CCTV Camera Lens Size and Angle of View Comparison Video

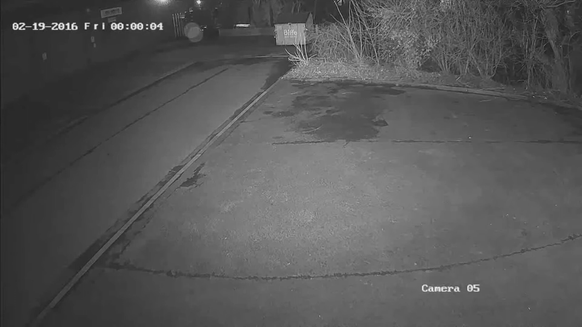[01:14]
So the cameras that we've used here, this particular camera is a 2.8mm varifocal dome, has up to 30m IRs, and this is in the dead of night in complete darkness. So again, you can see the angle of view is around 90 degrees.